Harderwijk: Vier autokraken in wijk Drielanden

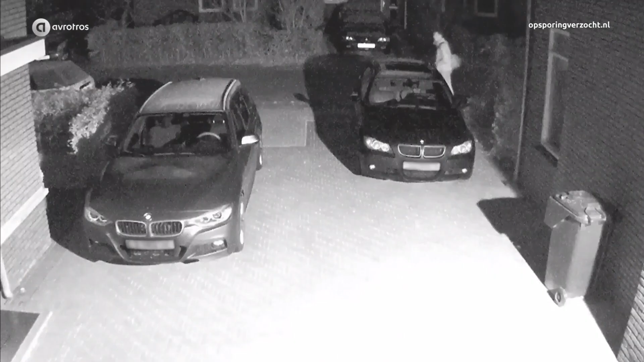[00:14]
Dit registreerde zijn camera in de vroege ochtend van 30 november. Over de Struikbergerhout komen twee mannen aangewandeld die,
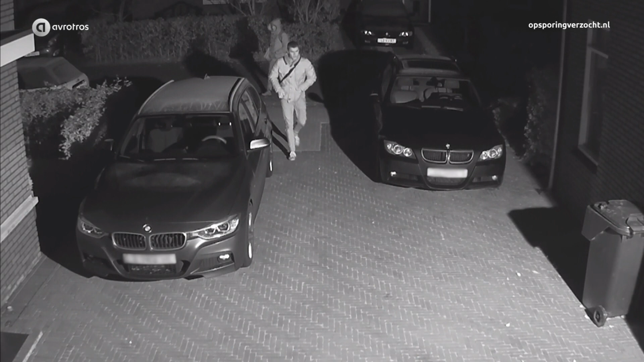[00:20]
hoewel het licht net is aangeflitst, schaamteloos zijn BMW inturen. Pas na een half uur zullen we ze weer zien wanneer ze een zijruitje hebben ingedrukt. Deze man van het duo is blijkbaar van het openbreken. Zodra dat is gelukt gaat hij weg. Zijn mededader is dus kennelijk gespecialiseerd in uitbreken. Hij is een paar minuten achter het stuur bezig om de airbag te demonteren.
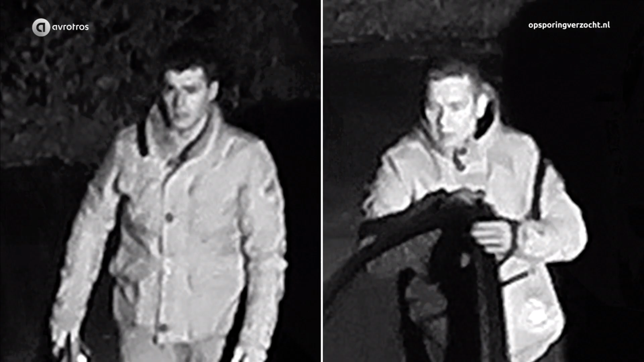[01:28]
Gezien de werkwijze en datgene wat ze meenemen, die airbags en die navigatiesystemen.
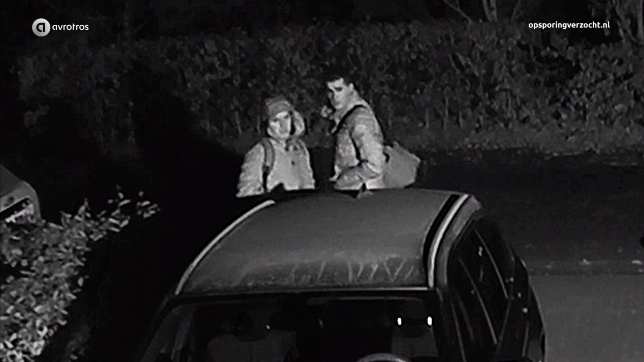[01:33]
Ja, graag tips dus als u deze man herkent.
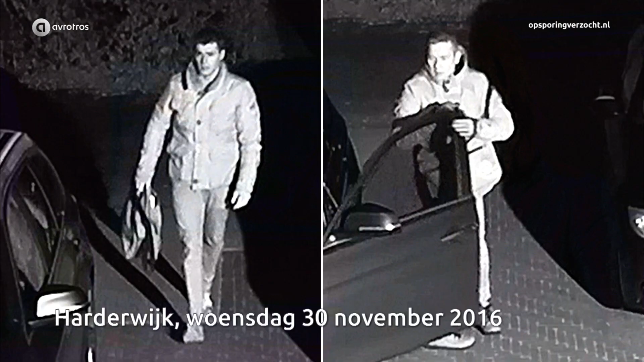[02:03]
Reden genoeg dus om met z'n allen mee te denken wie deze mannen kunnen zijn. En herkent u ze of hebben ze misschien ook bij u toegeslagen? Neem snel contact op.